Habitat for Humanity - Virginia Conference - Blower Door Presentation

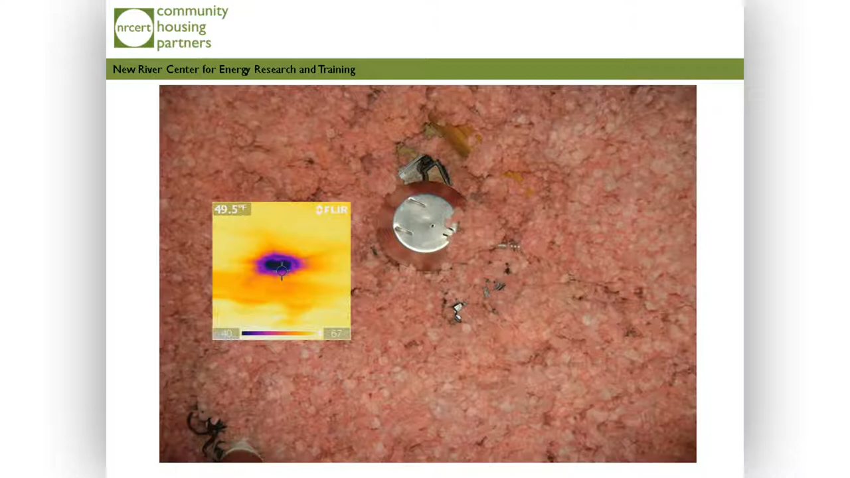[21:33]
On screen: spot 49.5°F
We still see a lot of blue on my ceiling in my living room here. And that's because even though this can light is insulated, it's not insulated over the top, but there's holes in that can light.
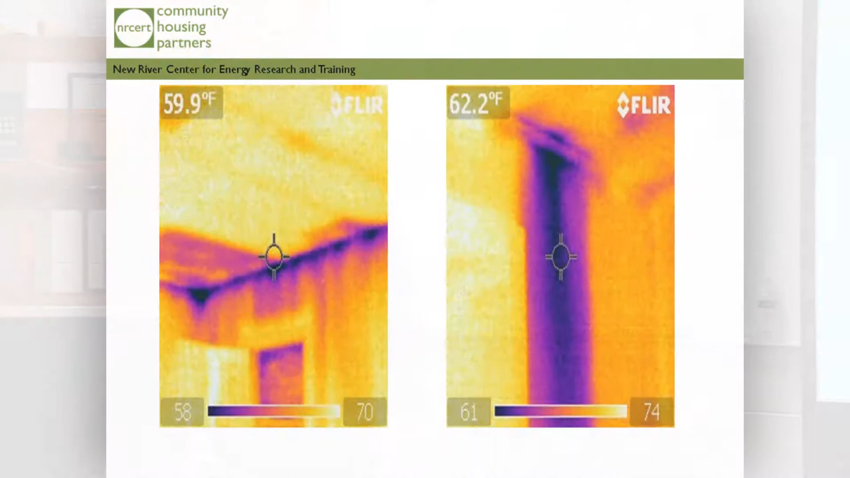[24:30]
So here's some of the things that we see with the blower door that can direct where to seal in the house. This is using the thermal camera in conjunction with the blower door. We can see the air movement down through the wall system here. This is a top plate, okay? And then this is just one plumbing penetration that was left unsealed.
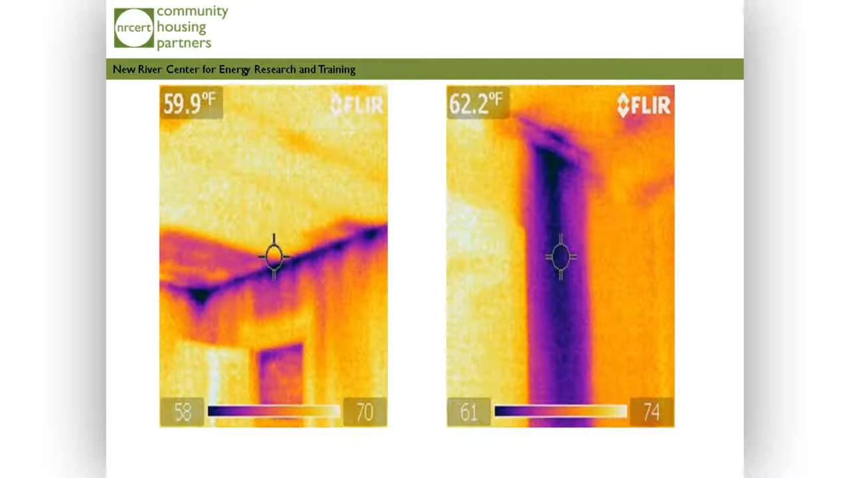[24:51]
This entire cavity here, 16-inch bay, is bright blue. you know.